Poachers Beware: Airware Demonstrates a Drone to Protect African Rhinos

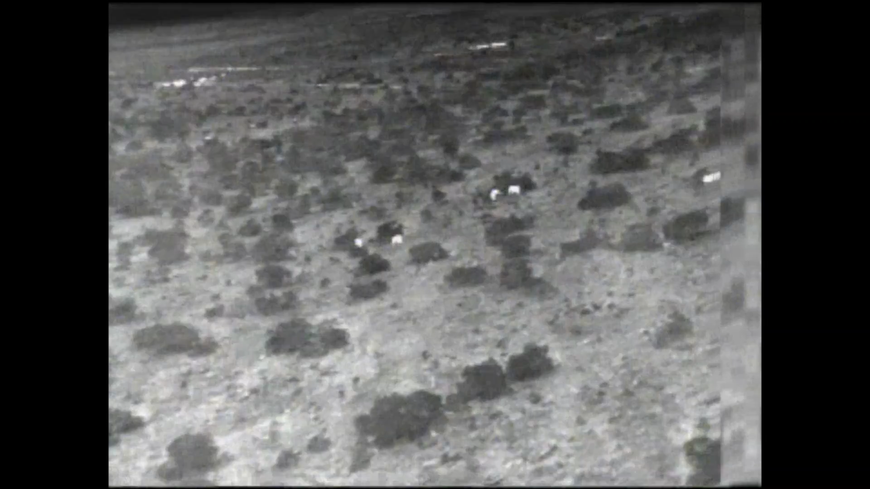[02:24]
Operating both day and night, the drone sends real-time digital video and thermal imaging feeds of animals and potential poachers
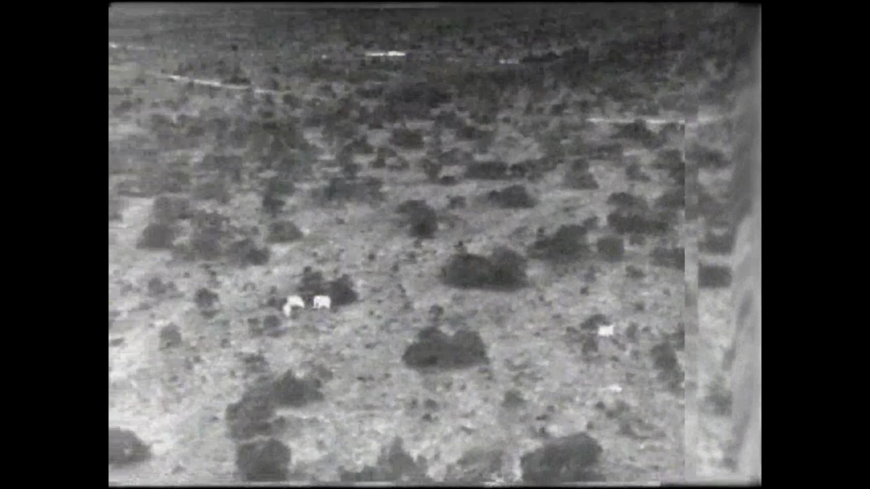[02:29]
to rangers on the ground using both fixed and gimbal-mounted cameras.
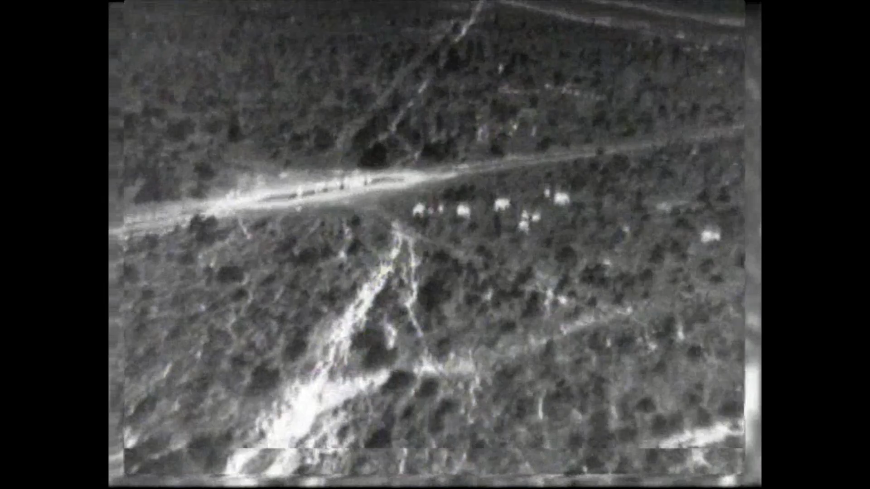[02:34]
This technology will make it possible for the Conservancy to conduct a wildlife census more frequently and at a fraction of the cost, providing more reliable data for managing its animal population.